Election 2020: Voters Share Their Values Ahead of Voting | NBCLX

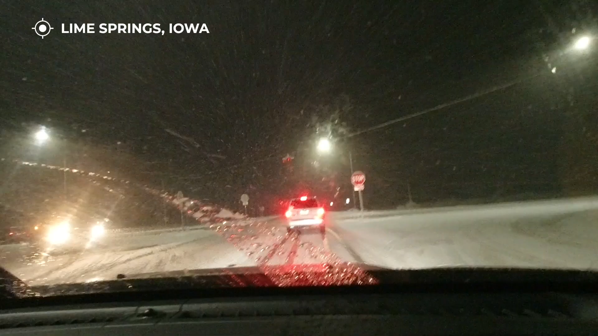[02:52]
That drive gives new meaning to the term white knuckle driving.